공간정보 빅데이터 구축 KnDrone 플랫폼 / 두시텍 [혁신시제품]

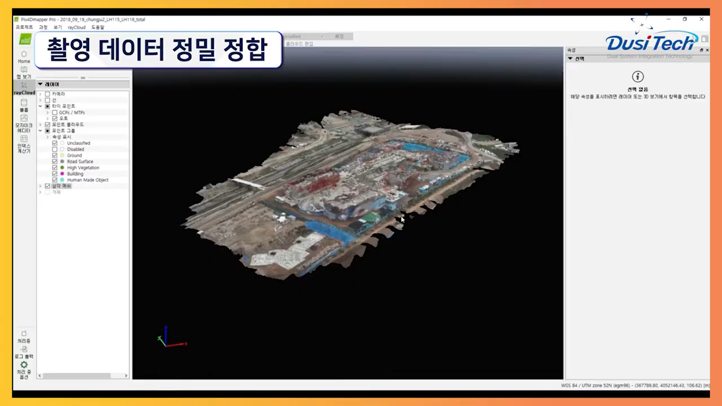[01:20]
또한 공간정보 빅데이터 구축은 다수의 드론이
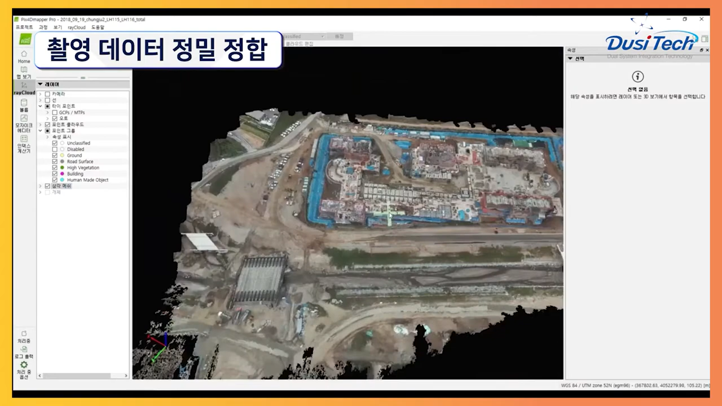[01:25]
획득한 원시 데이터를 분석 처리 가공하여 규격화된 2D,
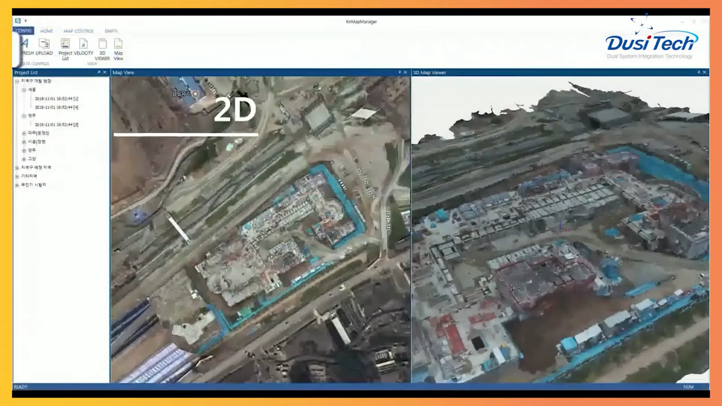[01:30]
3D 정사 처리 변환 자국과 5cm 끝 고해상도 정사 영상을 생성합니다.